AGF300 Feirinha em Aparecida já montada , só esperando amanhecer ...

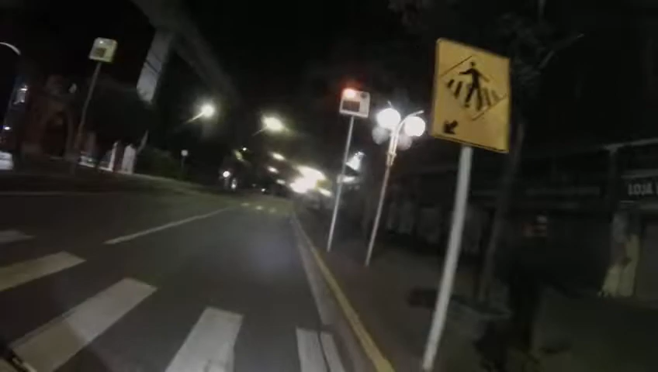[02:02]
Deixa eu ver se montaram a feira. Será se montaram? Eu acho que sim.
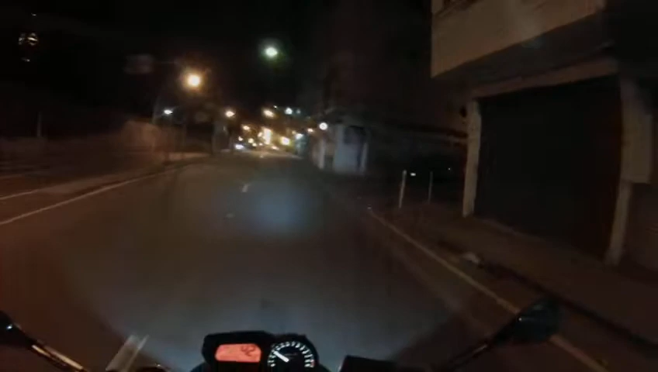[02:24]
Deixa eu ver por aqui. Montaram a feira. Alô, cutiu. Sai, cachorro. Montaram a feira.
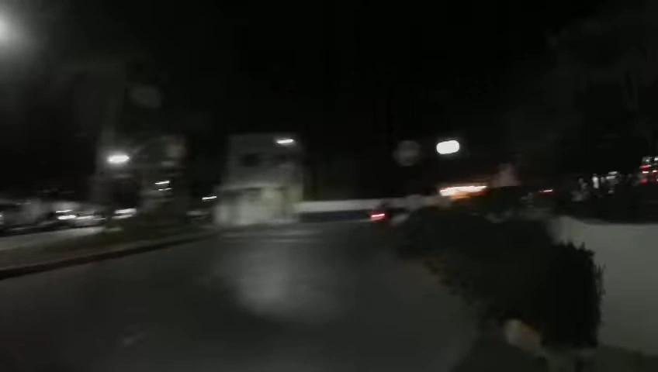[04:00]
Olha o bailinho, que não pode, ó.
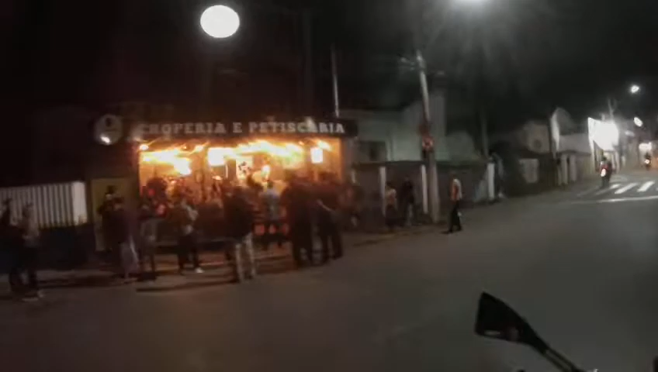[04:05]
Todo mundo sem máscara, ó. Lá no lanche lá da Fátima que eu tava comendo lá. Lá eu comi um x-eg.
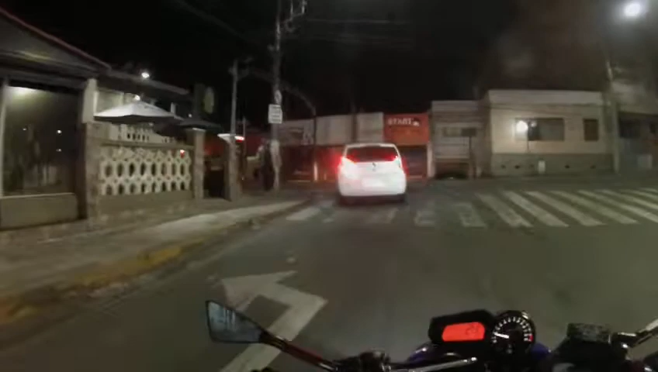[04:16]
Lá tava um distante do outro. Ainda tem gente lá ainda.
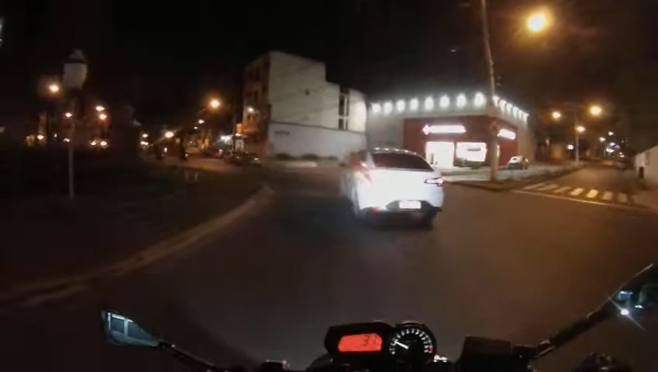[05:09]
E a policia na área Deixa eu ir pianinho aqui Daqui a pouco ele corre do outro lado da pista Vai querer parar eu pra ver documento Tá parando um monte
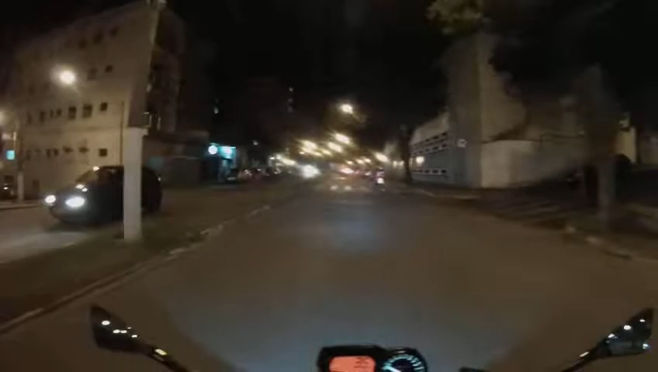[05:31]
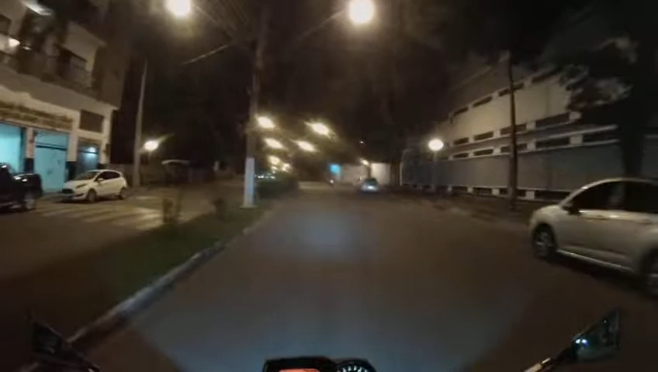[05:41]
Legal irmão Ele parou no meio da rua Vai dar uma ré pra entrar lá do outro lado Na vaga É brincadeira Tem que rir Manobra o carro em ré Lá no meio da rua Legal show Top
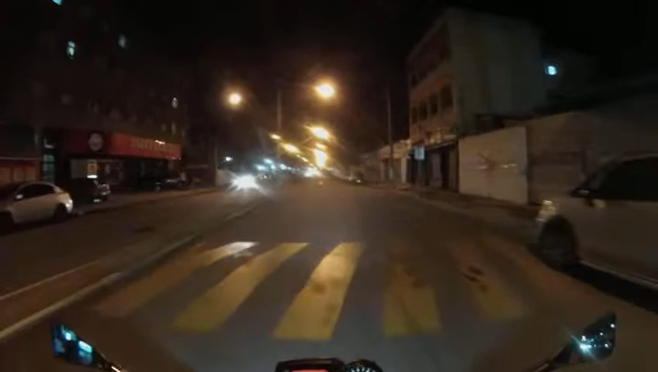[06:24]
Essas lombadas que matam nós Essas lombadas aqui Que é o bicho Nossa senhora Tá louco Isso aqui é osso Nossa senhora Que é o bicho Que é